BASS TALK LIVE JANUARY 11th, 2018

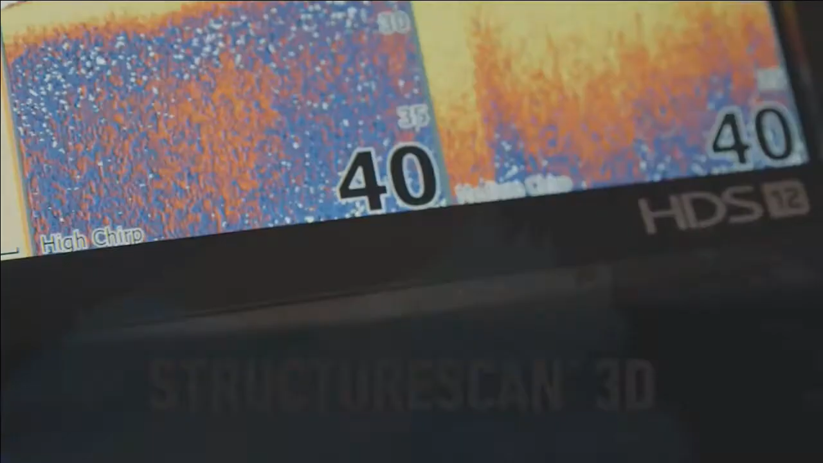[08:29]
See Structure Scan 3D, new dual chirp sonar,
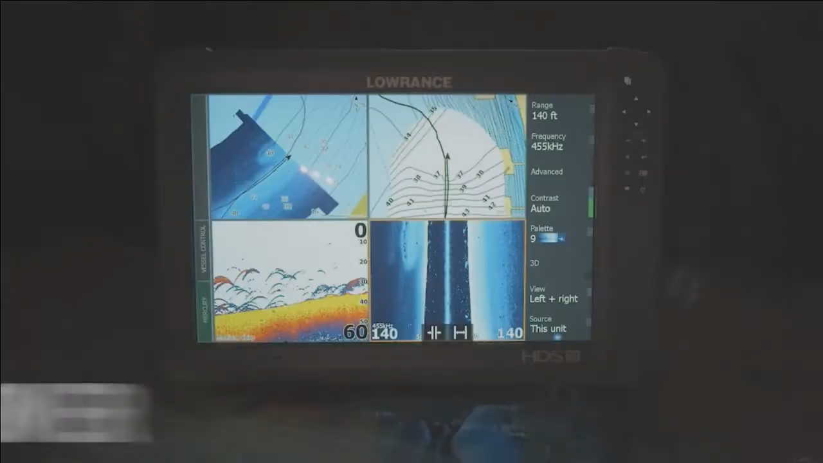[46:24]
Maximized power, maximized visibility. See Structure Scan 3D, new dual chirp sonar, new live network sonar, and more mapping options,